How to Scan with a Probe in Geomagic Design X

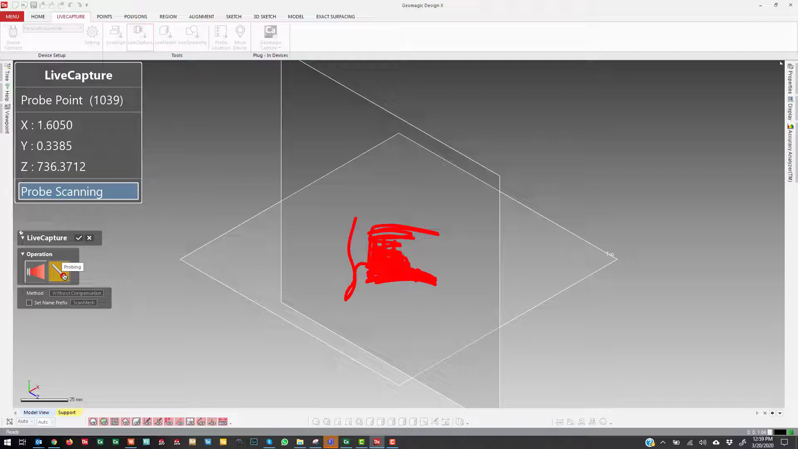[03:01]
Because our algorithms when we capture the data are usually tuned for high-density laser data.
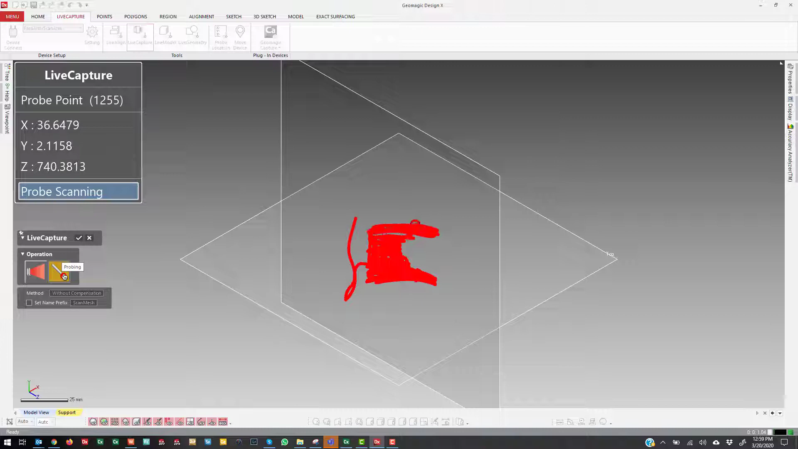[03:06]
So if you can capture nice high-density data,
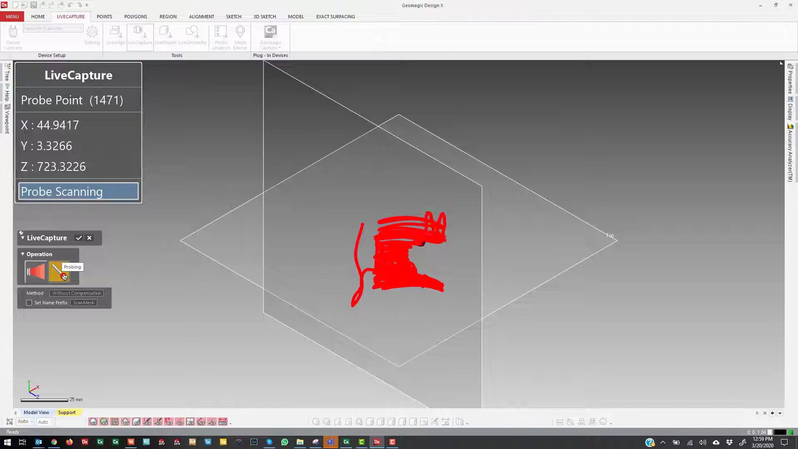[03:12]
like evenly spaced as possible, that helps out. That's just the idea.
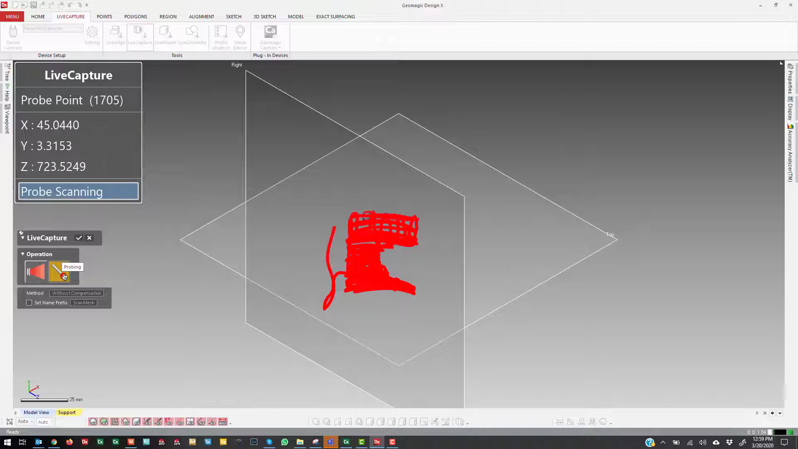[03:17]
Yes, we can triangulate almost any point cloud and adjust the settings. But if you want to just have a nice easy project where you're capturing data here, the best thing to do is just probe a lot of points.
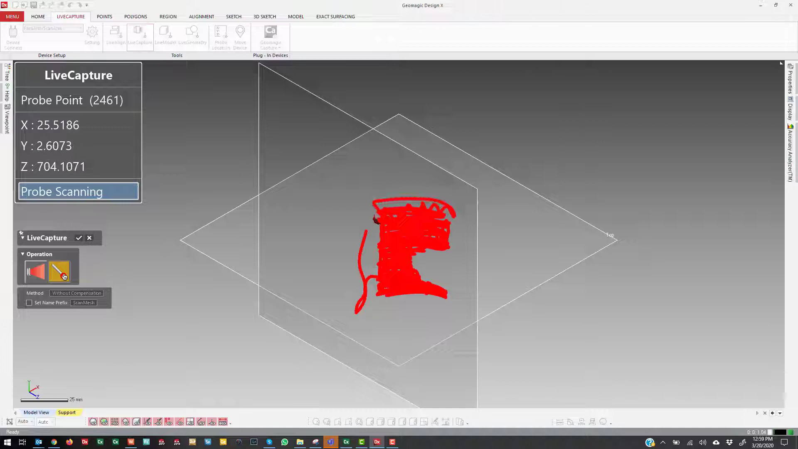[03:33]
Or at least a nice evenly spaced point cloud. And that will just make it a little easier to process, that's all. You see on the left-hand side I accidentally slipped off the side.
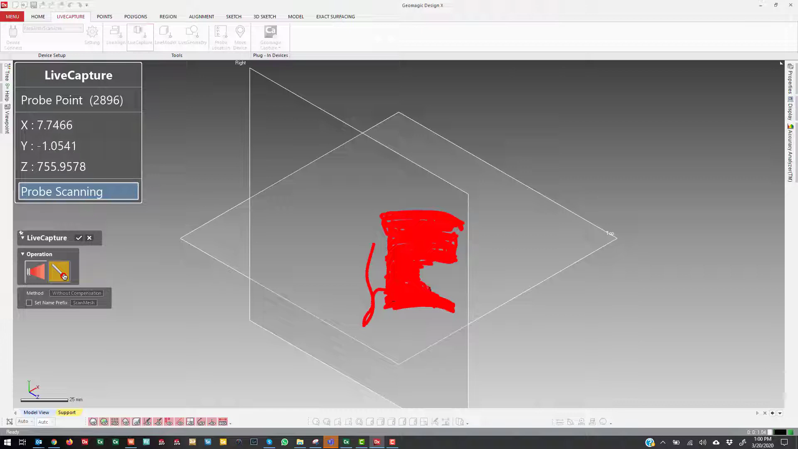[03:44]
Those points will probably just get filtered right out because I have one string of points there. So now that I exit out of it, get out of the plug-in.
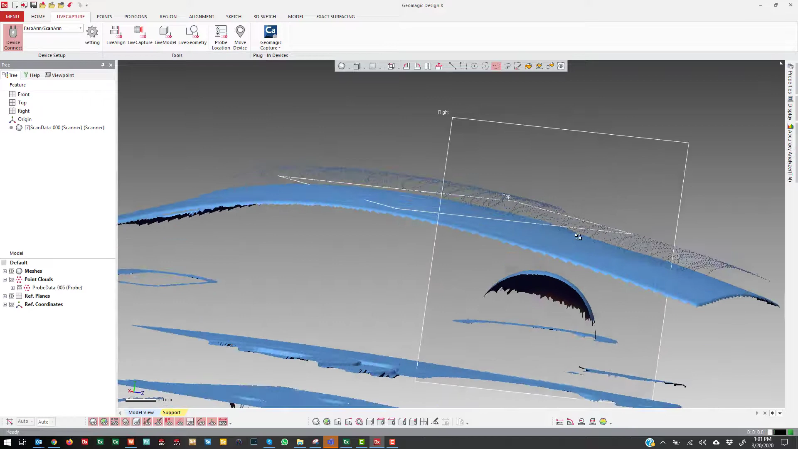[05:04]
You can see that they're hovering above the surface because that's the probe radius. So now, in order to use these points, the best thing to do is come over.
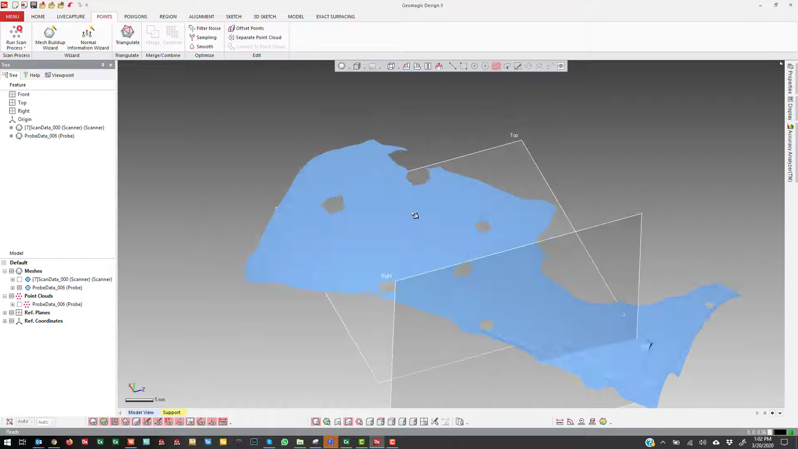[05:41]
I could also, there's all these different algorithms in here that are really nice.
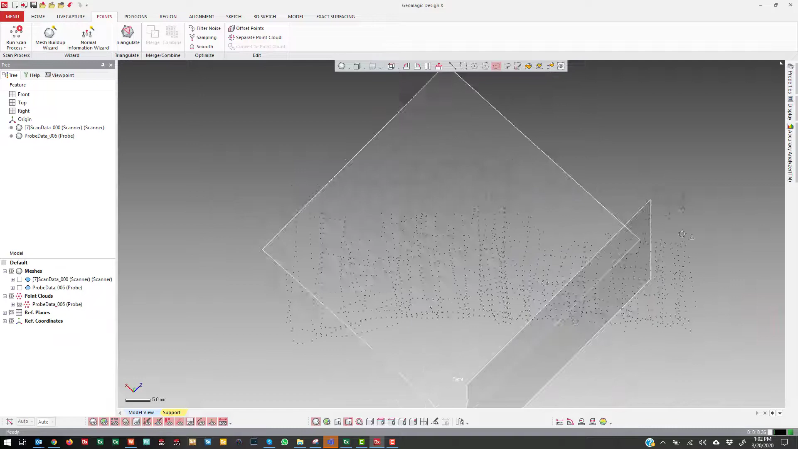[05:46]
Because I probed it from one direction, I can actually come into triangulate and go to 2D triangulation from current viewing direction.
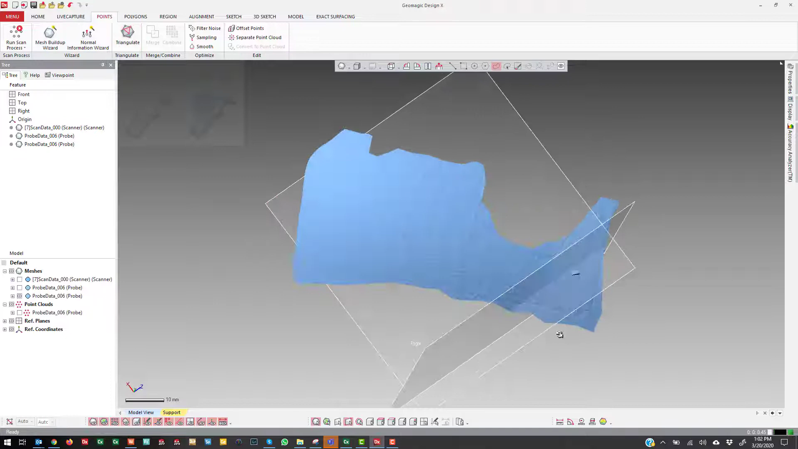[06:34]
And since this data isn't your typical data that you're dealing with, it's nice to be able to have those.
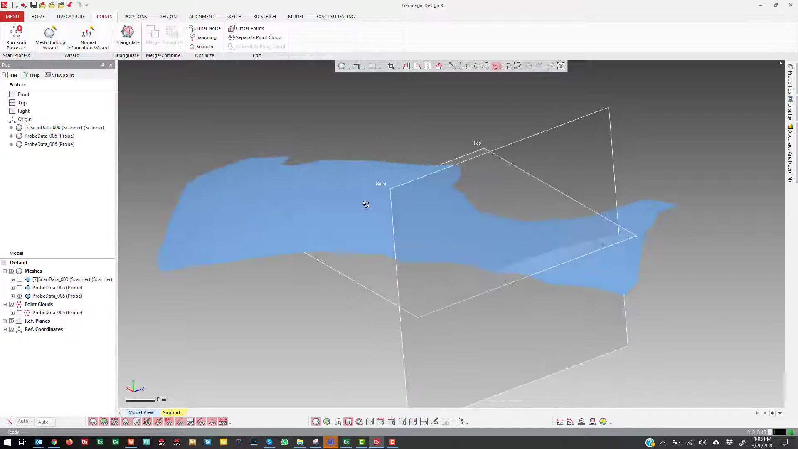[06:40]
Now that if I, now I turn on the original scan data here,
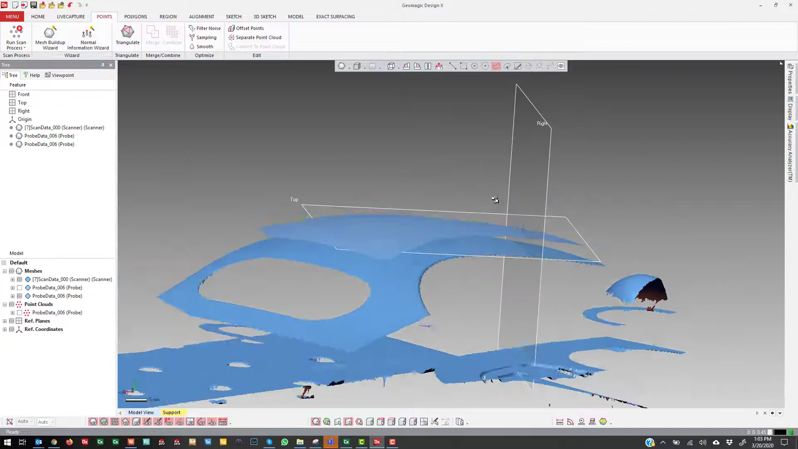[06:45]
the laser scan data, I can actually come over to polygons here and then just go ahead and do an offset. So if I select the dataset that I want to work with,
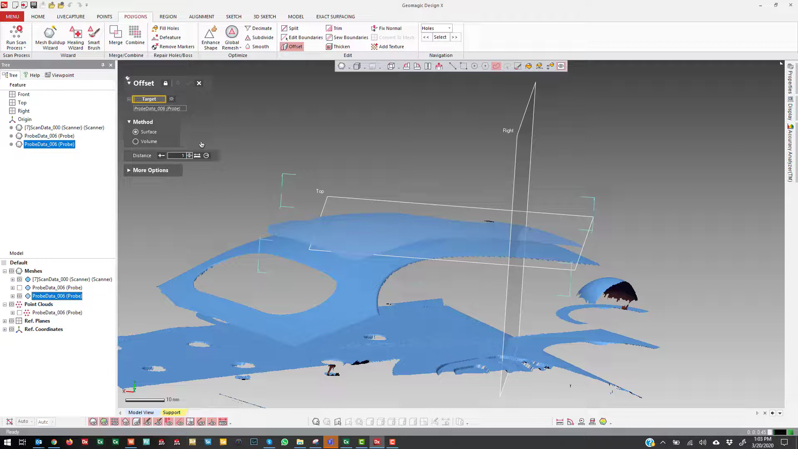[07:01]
and let's do 3 is what it is, because it's a 6mm probe.
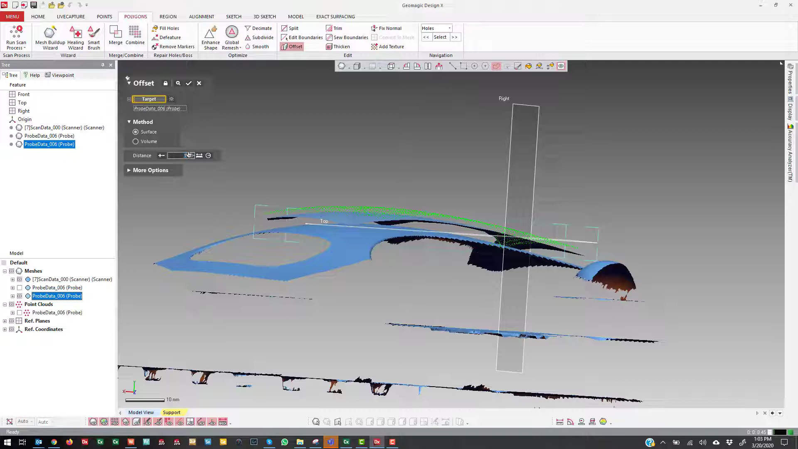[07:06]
Reverse it, so you can see my preview there.